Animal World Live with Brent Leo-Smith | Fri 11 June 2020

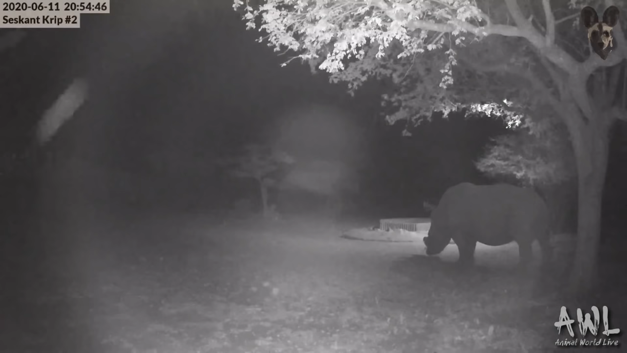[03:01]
And looks to be the young rhino bull who frequents the area around CEST, the waterhole there. So always nice to see them. Now, he's often with another rhino whose nickname is Hope, or No Hope actually, who's got a little baby, but there has been a big bull stomping around near and might have pushed him off to be off by himself.
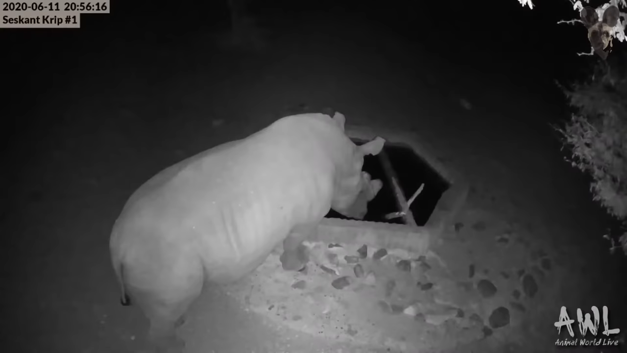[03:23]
I absolutely love that top down angle. Very unique, not something we get to see too often apart from on our live bush cams. Now, for those of you who haven't yet and have been watching Painted Dog TV, go, if you want to see these, watch these cameras live, pop across to Live Bush Cams by Painted Dog TV, and there's a lot of action happening on there, and we're going to cover that quite shortly.
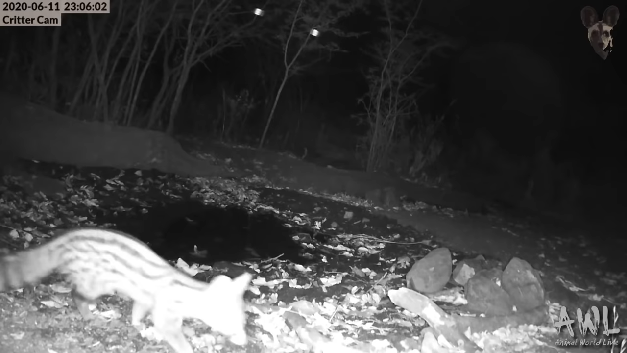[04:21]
That is the baby. It's got so big. Oh, that's wonderful. Yay. That is still a sub-adult, so that's that little one we saw. And I need to go straighten that camera, I think. I will do that tomorrow. Isn't that wonderful to catch up with a little baby genet? Now, that's right outside. That's a couple of feet away from where we're sitting now at Critter Cam.
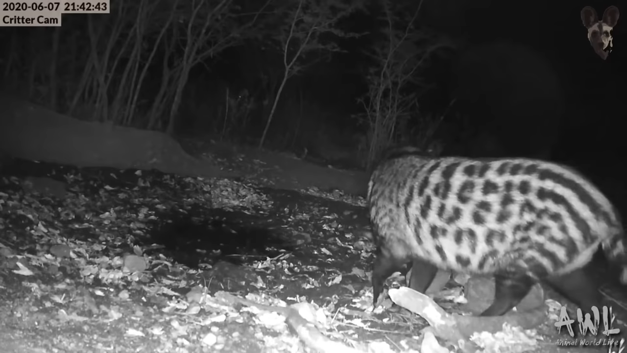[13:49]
There we go. They are absolutely stunning. African civet. Coming for a drink. Now, as I said, quite often a lot of the creatures are attracted to the pan, not only for water, but for the potential of prey. So water attracts lots of other things. I think there's a bush baby behind that civet. You just see its eye. Or is it a car? It's a car driving past. Oh dear. On the main road out.
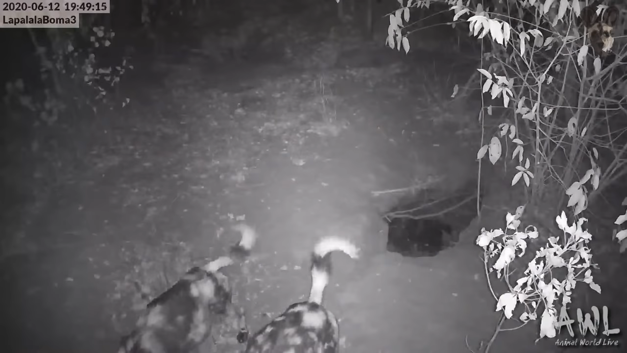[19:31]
My goodness, guys, this is happening live right now. One of the puppies has just come out of the den. This is off the live bush cams coming through from Lapalala Wilderness.
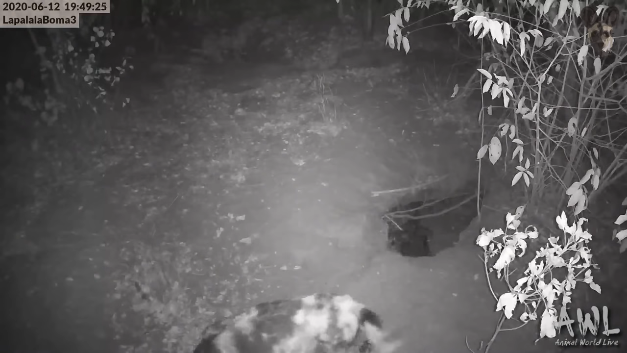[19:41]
One of the puppies is out of the den. Hopefully it'll come back into frame now. You can see all those incredible puppies right there. Isn't that absolutely amazing? We will finish watching the lions and hyenas, but the puppies have not been out of the den yet. This could be first, and of course, for once, all our plans go according to plan, and it happened during Animal World Live, so we are going to watch this right now.
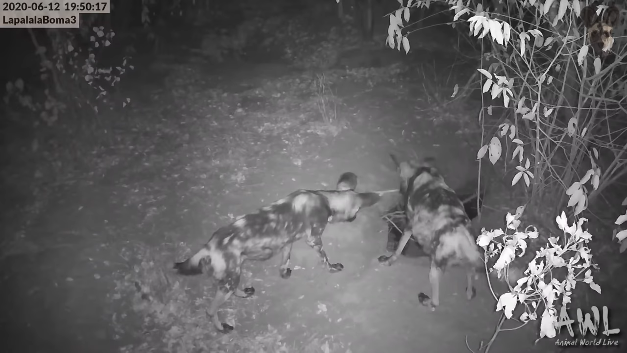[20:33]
Mom being very attentive and making sure they don't misbehave. And she'll see if she thinks any of the other pack members are too rambunctious, and that's because of joy and love, not because they're trying to kill or eat the puppies, that she will chase them off. And you can see she's almost standing guard at the entrance of the den. Oh my goodness, this is so amazing. And we're getting to this, but look at them. We think there could be as many as 14. We're not 100% sure yet.